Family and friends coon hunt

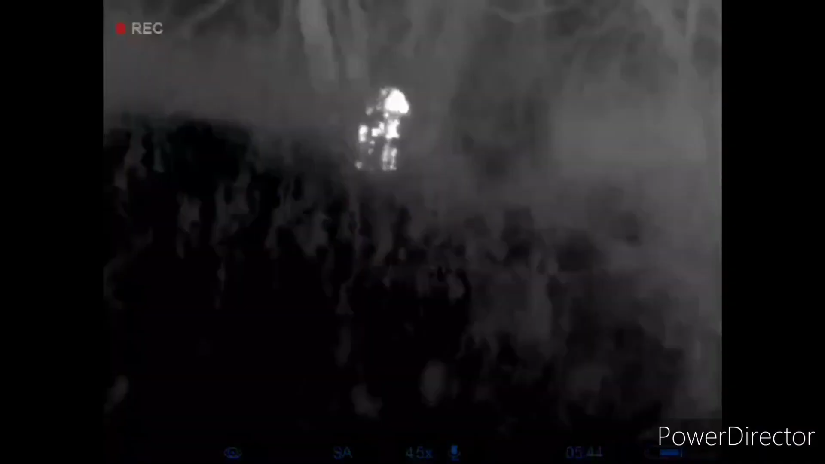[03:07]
been playing with my camera since I've had some
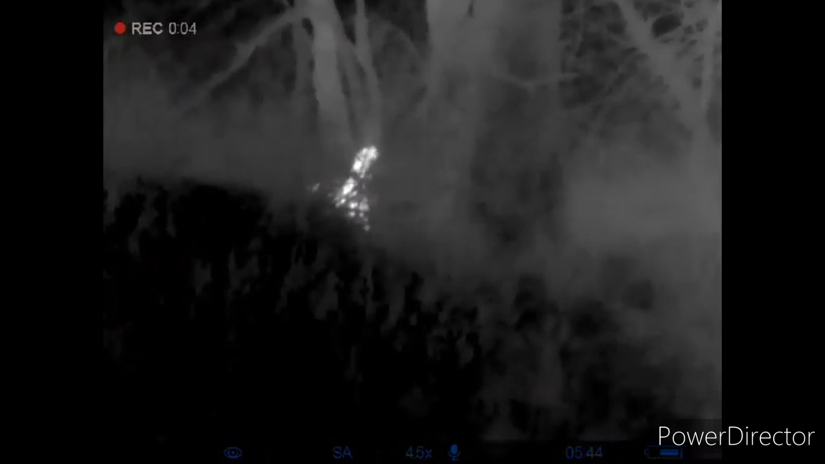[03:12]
time waiting for the truck and so I found some contrast settings that Cole told me about and so now there's a lot bigger difference
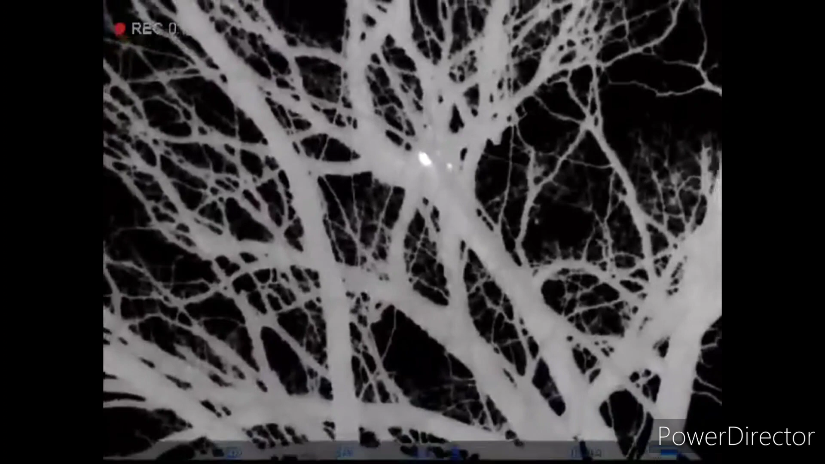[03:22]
the tree is now instead of being white and the coon white the tree is now gray and the only things that are true white are the dog
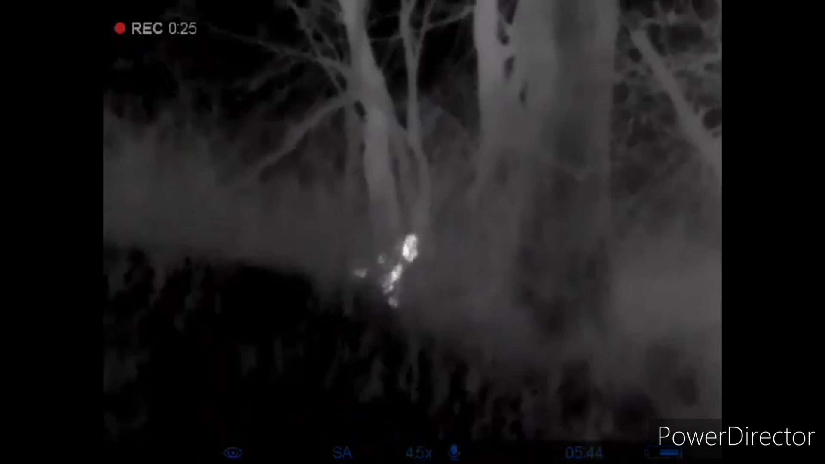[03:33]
the coon and then something in that bank right there
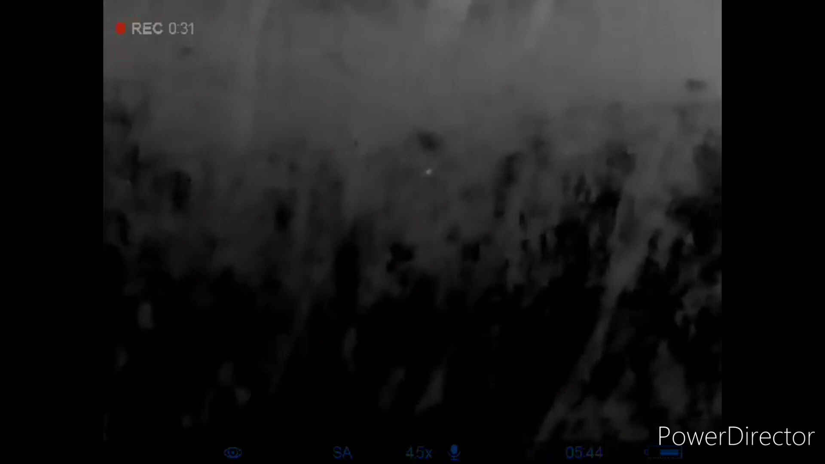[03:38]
so I've got my crew across the river